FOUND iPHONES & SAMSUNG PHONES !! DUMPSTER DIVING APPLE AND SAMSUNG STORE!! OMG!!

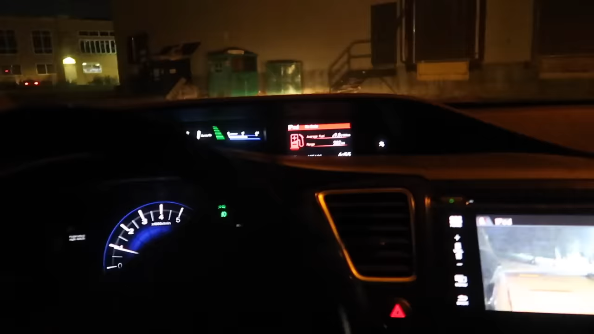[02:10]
I'm gonna park the car right here and go investigate.
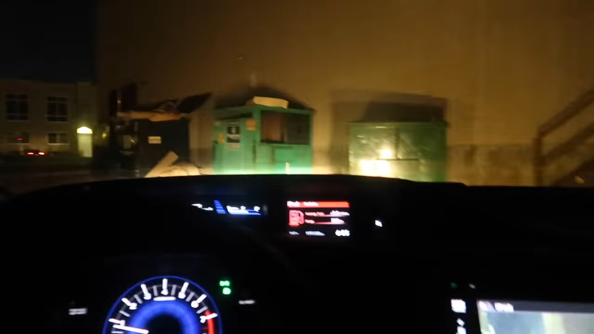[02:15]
Oh, it's all open Oh my god guys, I'm honestly so excited As you see it's like a big building over here.